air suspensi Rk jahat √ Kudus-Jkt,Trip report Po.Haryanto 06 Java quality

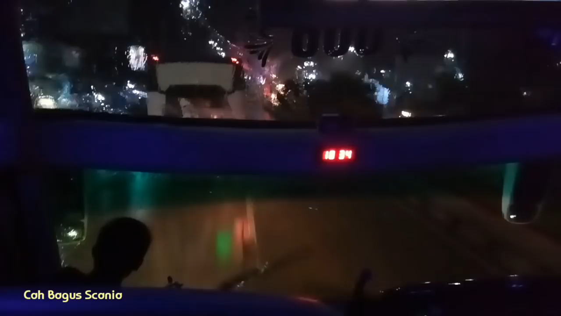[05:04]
keluar Terminal Kudus sudah bareng sama Pak Haryanto lain. R127 yang ada di depan ini.
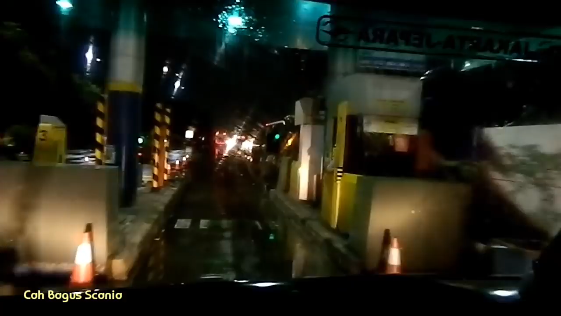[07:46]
Dan untuk MS ke wilayah Ngawi sampai Medun itu belum jadi. Mungkin kalau semuanya udah jadi, lebih cepat lagi tuh waktu tempuhnya dari Semarang sampai Medun.
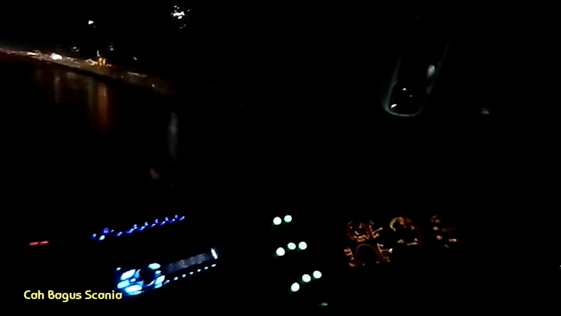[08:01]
Gerbang tol Manyaran terjadi kepadatan antrian.
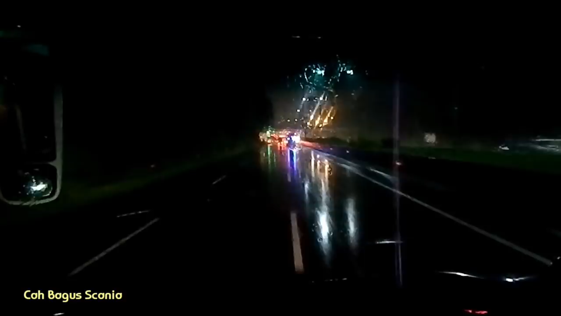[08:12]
Agak macet sedikit nih. Jarak 300 meter dari gerbang tol. Nah, gerbang tol Manyaran ini sini sering pak ya, ada ya? Jalan tol yang terakhir. Hah? Lalu kemudian masuk ke Jalan Pantura. Kemana, pak? Sampai ya, Pantura Krapia. Brebes Timur. Nah, momen tidak enak terasa pas baru
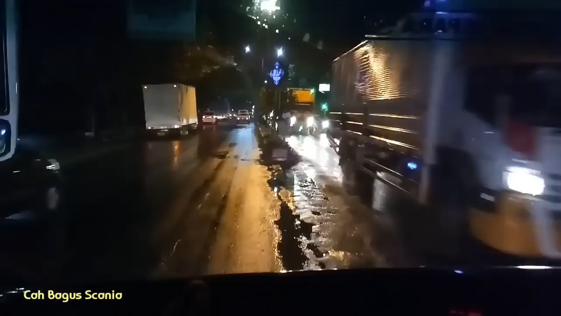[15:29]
menghindari macet yang katanya di Kota Pekalongan panjang. Pak Anto inisiatif untuk ngambil jalur alternatif lewat jalan sempit nih, kalau nggak salah nama jalannya Jalan Bandung.
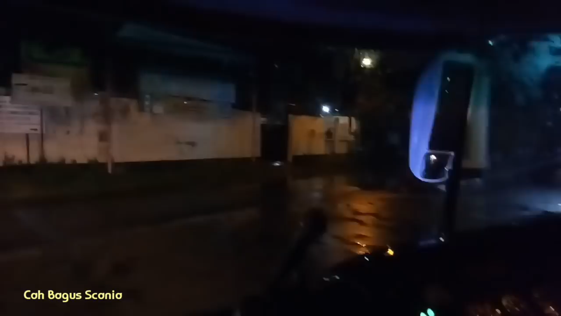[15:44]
Hanya cukup untuk dua mobil.
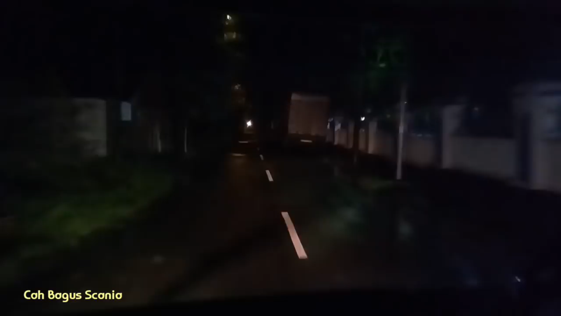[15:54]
Nah, tapi kalau untuk crash sama dua bis, nggak tahu deh gimana itu jalan sempitnya. Di sini juga kalau macet parah, banyak juga bis malam yang lewat jalur alternatif ini. Lewat PJL yang palang pintunya masih manual.
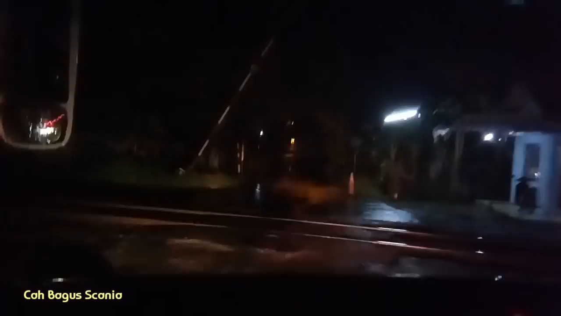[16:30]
Jalannya nggak ada penerangan jalan lagi.
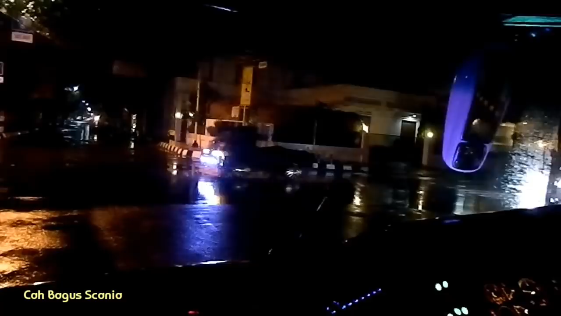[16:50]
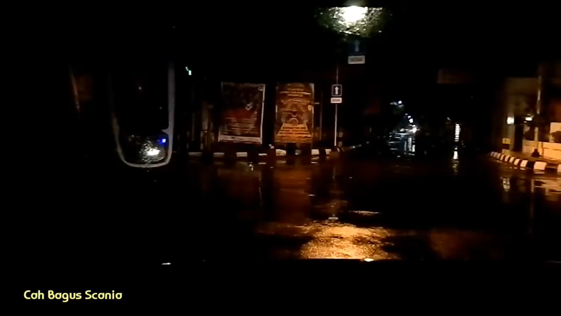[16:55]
Jalan pintas dalam
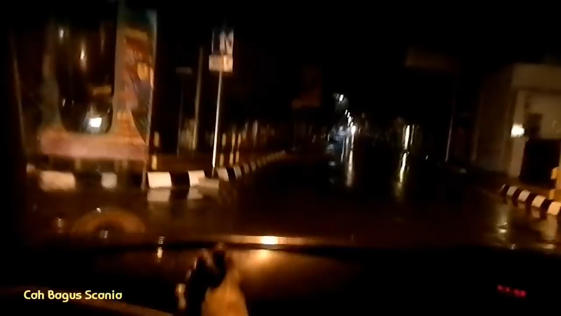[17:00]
Jalan Bandung Pekalongan, menghindari macet di jalan panturanya. Jadi nanti tembusnya langsung ke
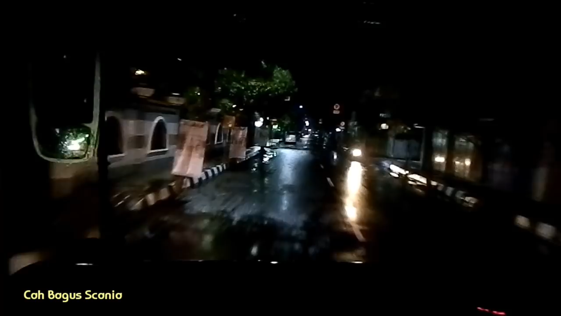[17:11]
alun-alun Kota Pekalongan. Rumah sakit Siti Khadijah.